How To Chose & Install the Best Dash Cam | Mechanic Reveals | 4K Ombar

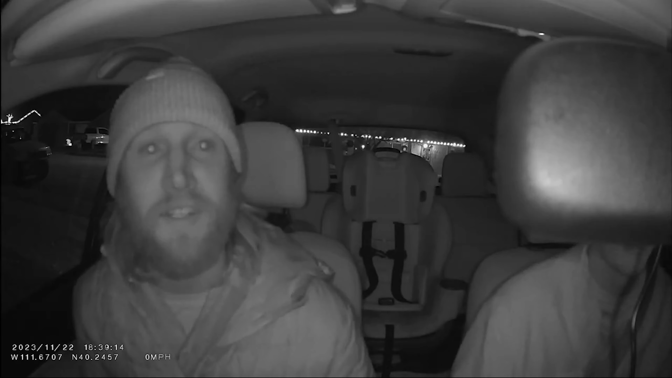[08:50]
All right, so here you can see at nighttime, the infrared lights work perfectly.